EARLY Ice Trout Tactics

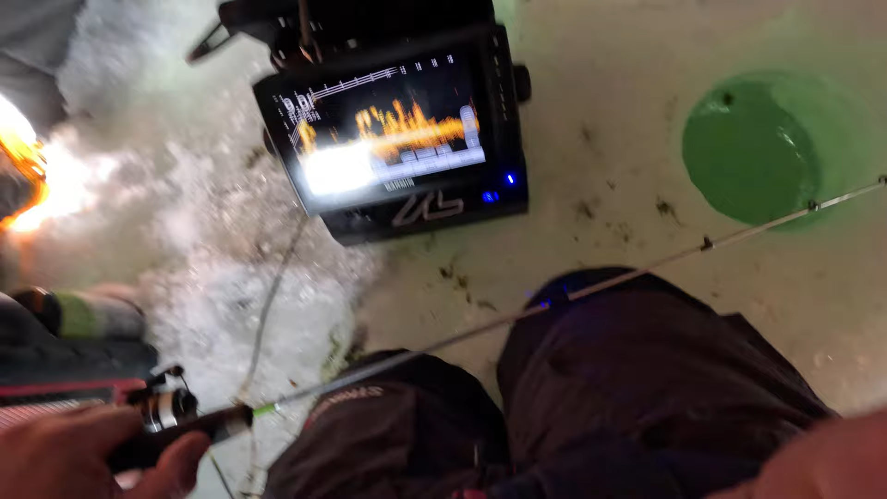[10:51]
Don't know where he went. He was on the bottom there. But as you can see, I got the Livescope in forward mode.
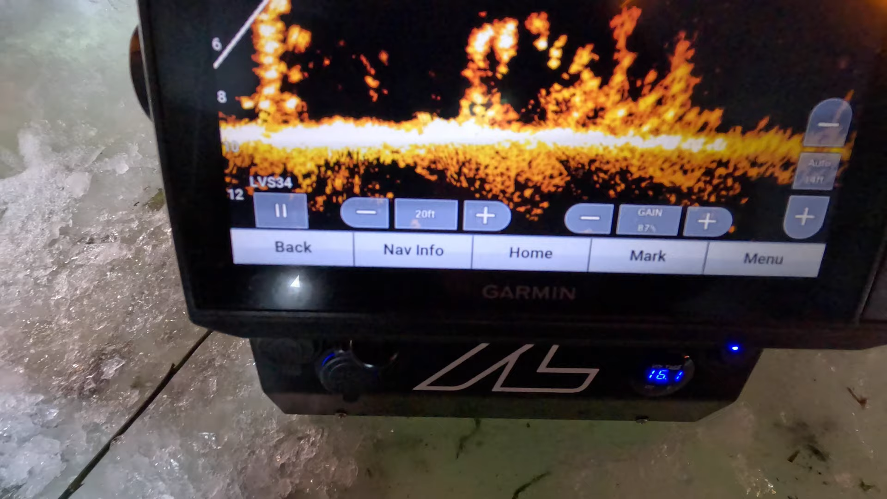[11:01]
You can run it in down mode too.
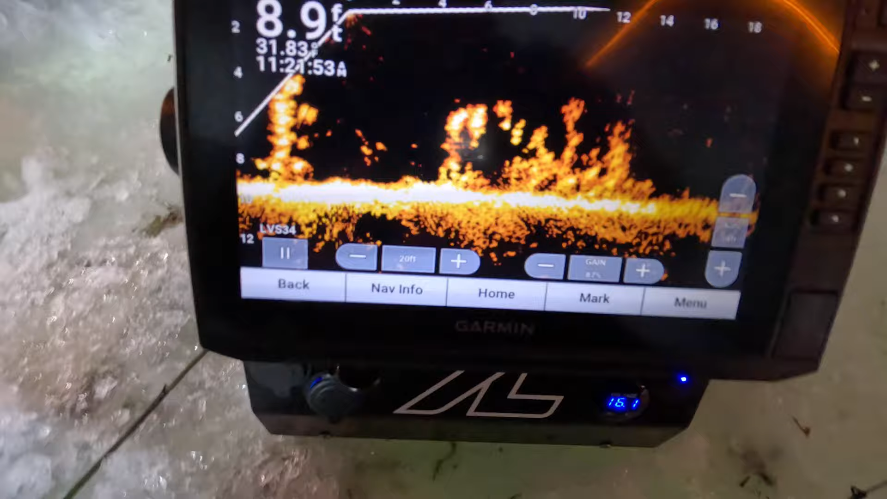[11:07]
But the reason why I like it in forward like this is I can see kind of all around me,
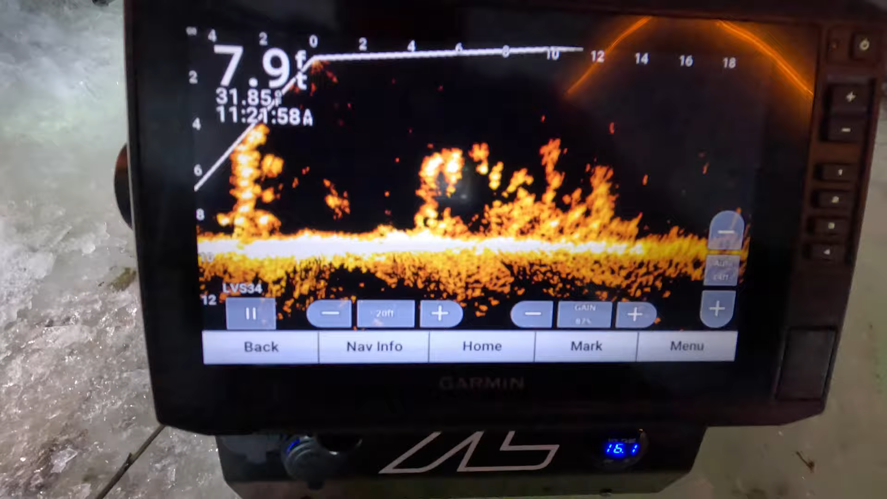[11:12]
On screen: depth 7.9 ft
and there's the fish right on my bait. Oh, I got him. He's on. You can see him down there.
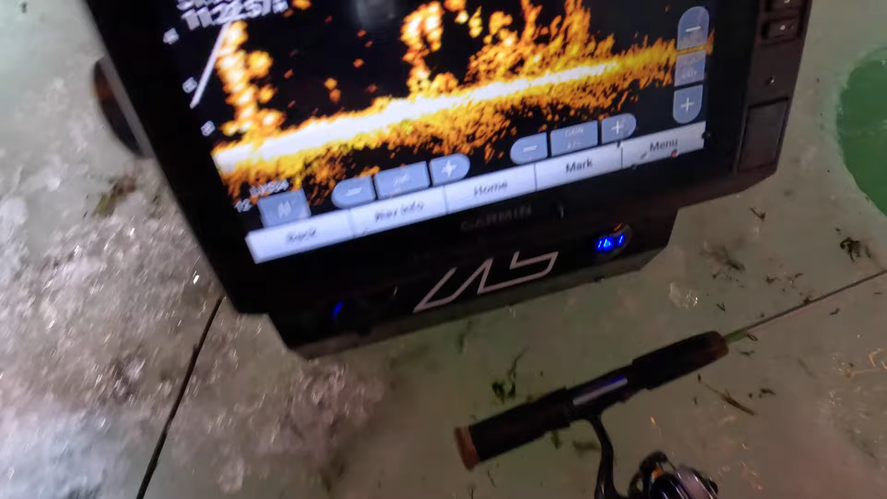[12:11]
How I like to have that, and you can see I have the at set at 20 feet,
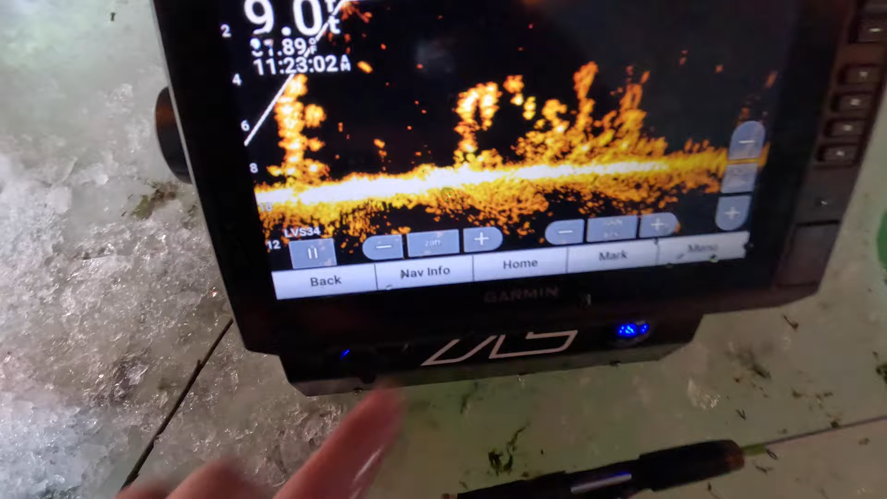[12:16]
but you can bring it in even closer.
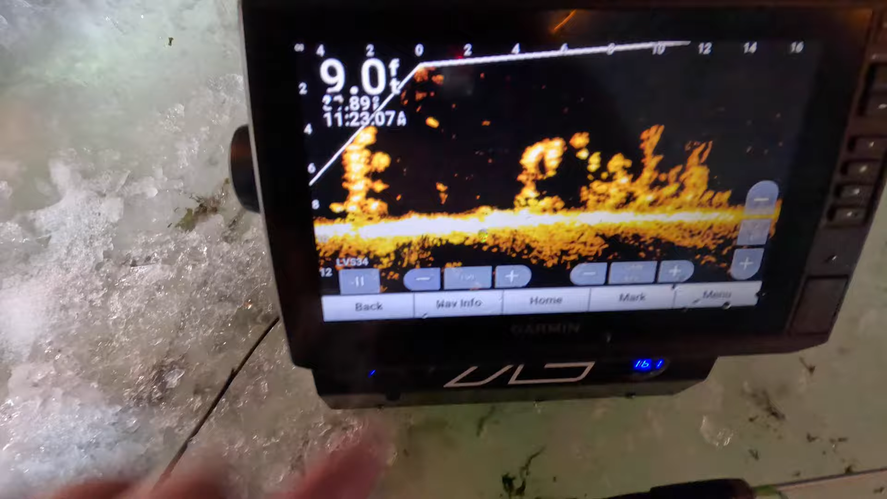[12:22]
And I just like, you can see stuff a lot better. Put my bait back down there.
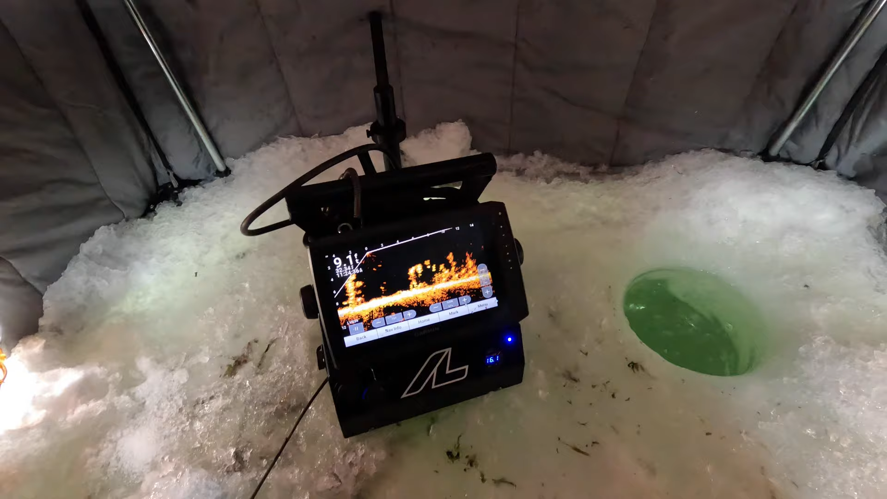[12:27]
I'll show you guys kind of what I'm talking about though.
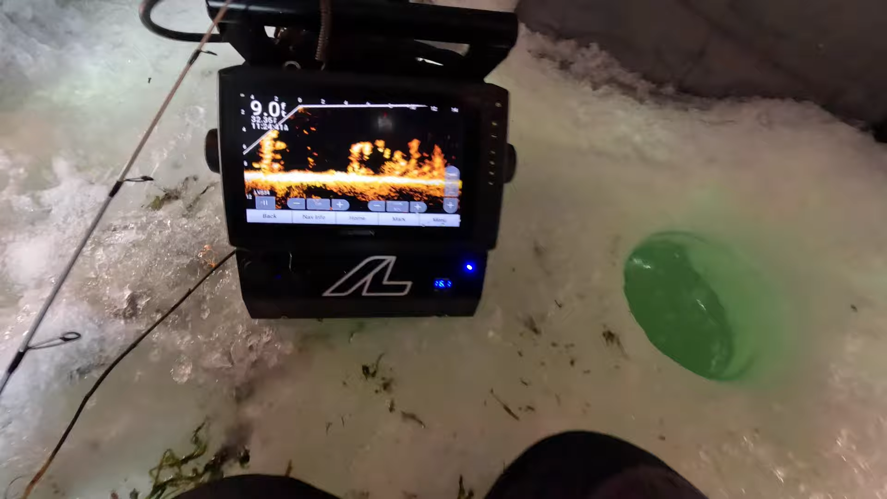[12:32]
I like to fish in forward mode sometimes when I'm fishing shallow,
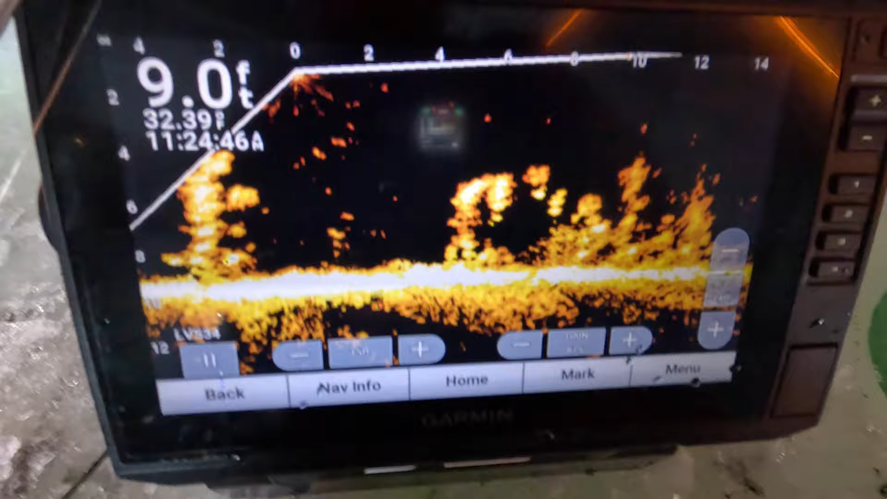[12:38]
On screen: depth 9.0 ft
just because you can see so much of what's going on.
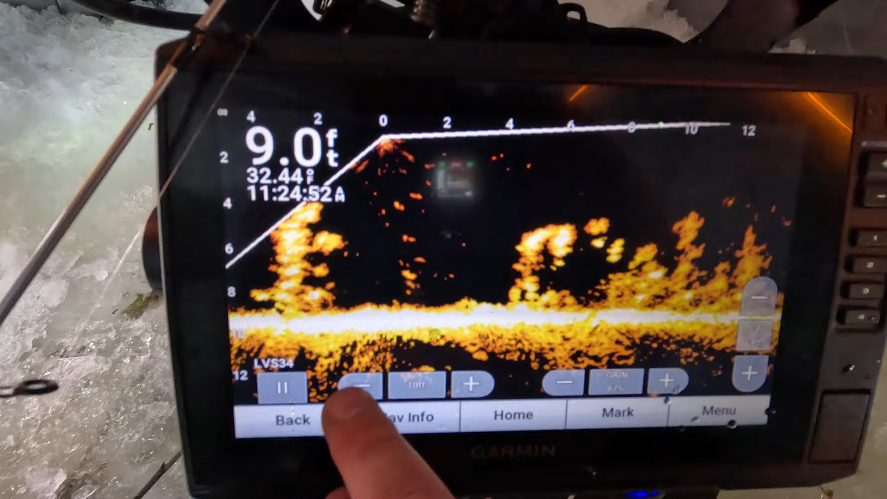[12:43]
On screen: depth 9.0 ft
And so it's an easy way to zoom in on your spot, just like that.
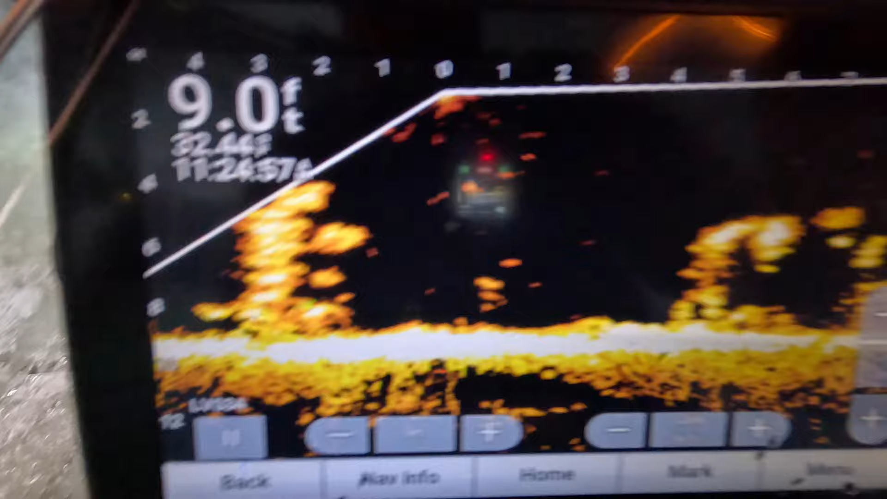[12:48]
On screen: depth 9.0 ft
And you can see I'm kind of in a patch of weeds, kind of like the brookie video.
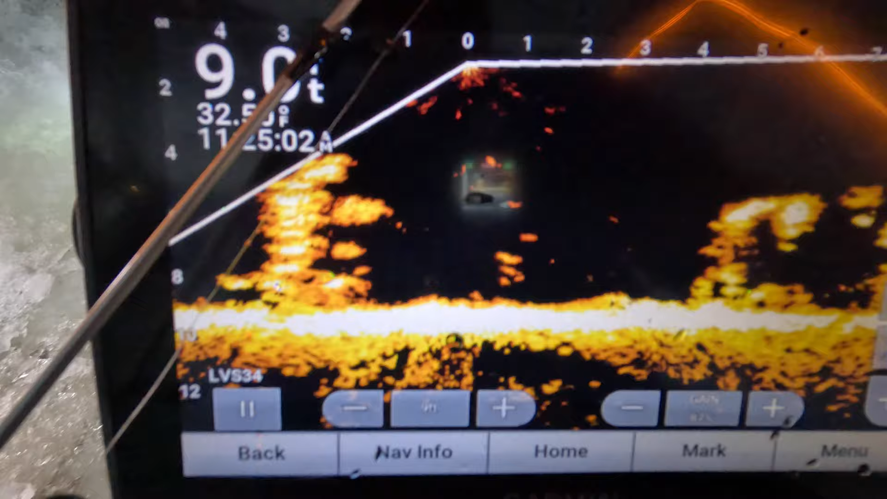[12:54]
I'm in a patch of weeds. There's my bait right here.
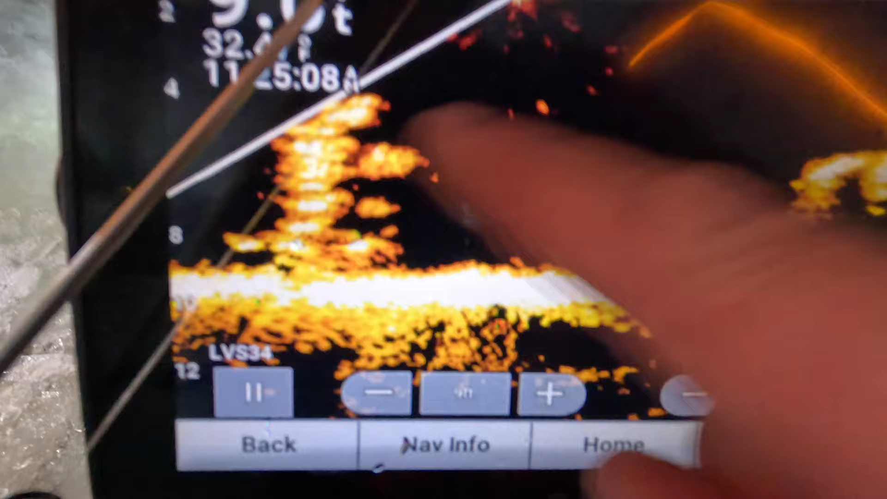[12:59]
Weeds, weeds, no weeds.
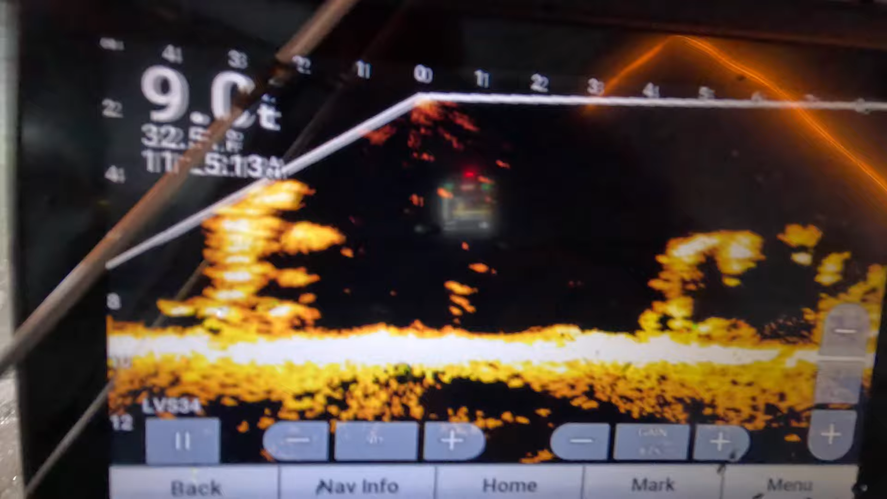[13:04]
So you can really tell in forward mode kind of what's around you, where the fish are coming from.
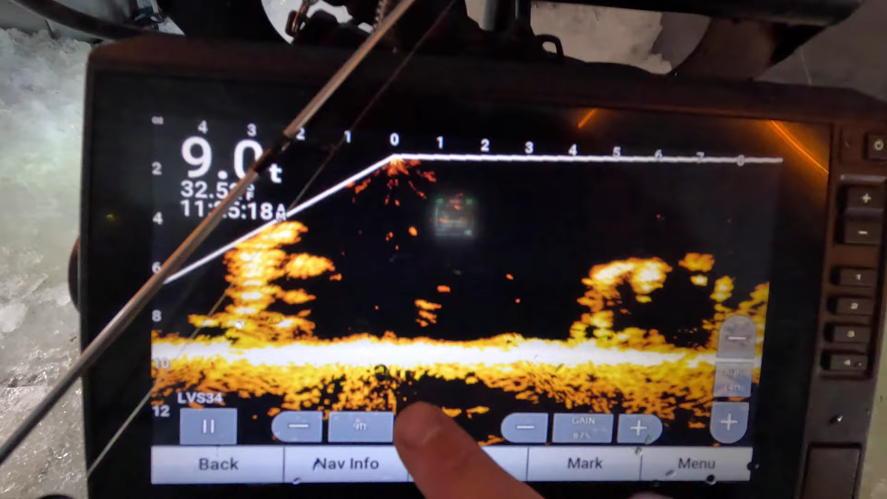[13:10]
And then you can zoom out too if you want, to cover more ground every once in a while and turn and see. So this really helps me dial in where I need to be,
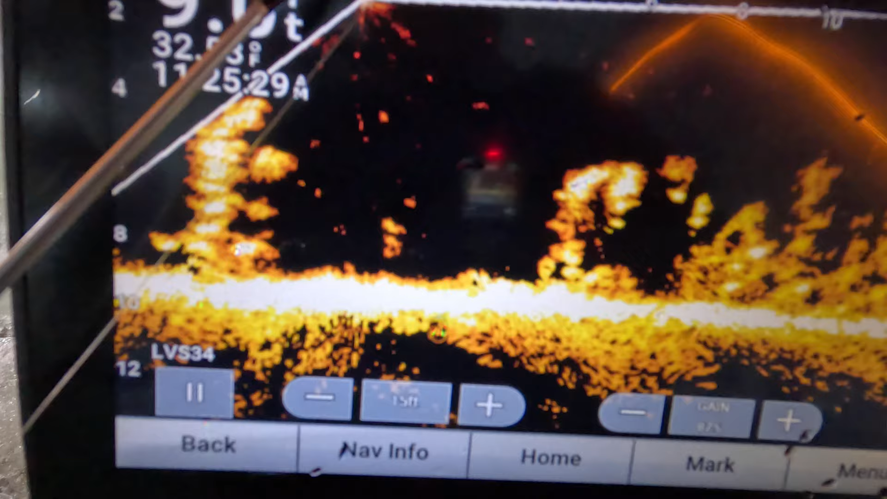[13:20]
especially when you're fishing a lake like this with a lot of weeds.
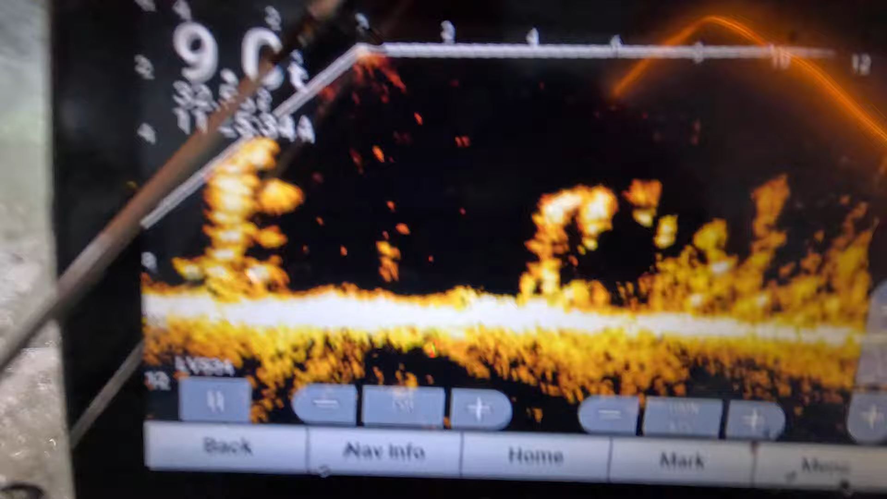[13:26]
It lets you find these pockets in the weeds, get your bait in front of more fish, as opposed to fishing in the weeds.
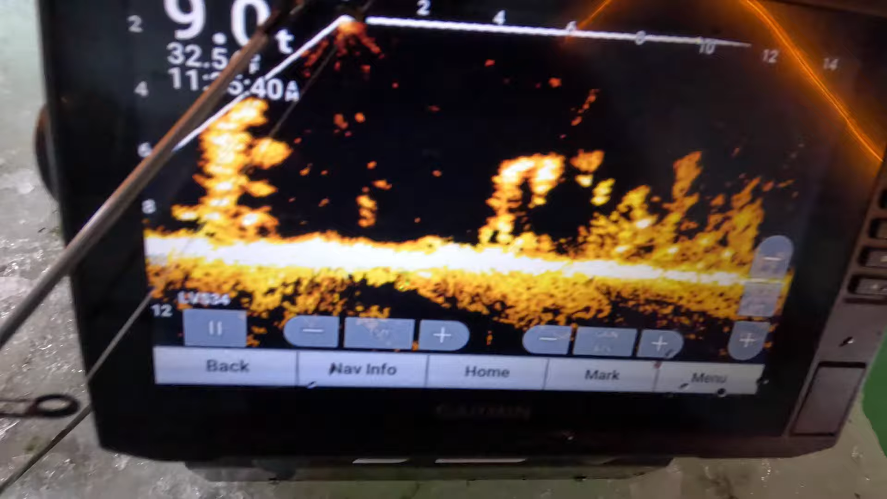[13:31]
It's a little bit harder, but I like to find these pockets. And so this kind of shows you the advantages to fishing with Livescope,